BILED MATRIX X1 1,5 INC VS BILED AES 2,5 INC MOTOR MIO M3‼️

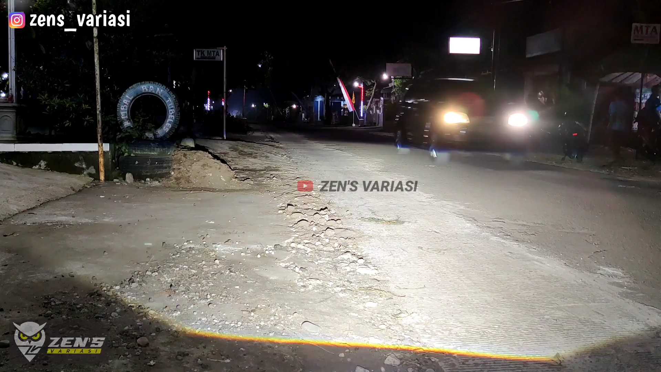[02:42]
Dia terang Tapi gak silo dari pengendepannya Jadi rekomen bagi Agan yang Sering perjalanan malam Atau dikerja di malam hari Ini cukup rekomen Sangat membantu High beamnya cukup lebar Dia high beamnya pake selenoid ya Nah seperti ini Dia terang Garis cut offnya rapi Dia fokus Seperti itu Dan mungkin bagi Agan yang pake tempatnya Maka kita Rekomendasikan pake Bilet Metric Egg one ya Yang 1,5 in